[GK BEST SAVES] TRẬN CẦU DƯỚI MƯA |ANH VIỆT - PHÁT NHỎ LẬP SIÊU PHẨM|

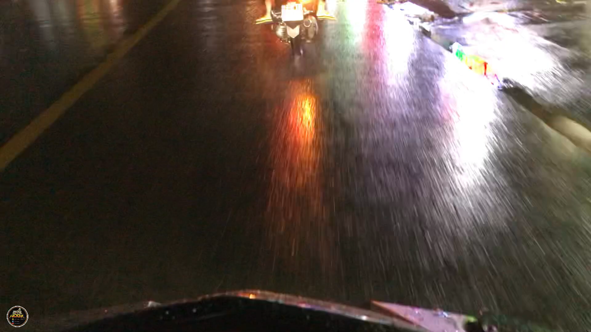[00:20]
mình đang đi qua sân bóng Thanh Danh, 7:30 đá mà bây giờ trời như vậy nè, giờ vẫn còn mưa nè. Nhưng mà do là liên lạc với bên chủ sân không được, là không biết là bên người ta có lên hay không, nên bắt buộc là tại vì nhà mình gần nên mình lên sân mình hỏi thử xem anh em có lên hay là không. Trong đá banh bực bội nhất là lúc mà gần tới giờ đá banh á thì trời mưa,
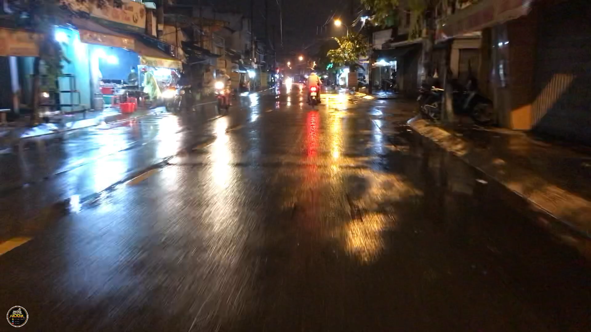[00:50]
mà hiện tại bây giờ là gần 7:30 rồi mà vẫn chưa bớt mưa nữa. Giờ mình đang chạy qua ảnh à, các bạn thấy không, mưa nó nổi mà ngập luôn á đó.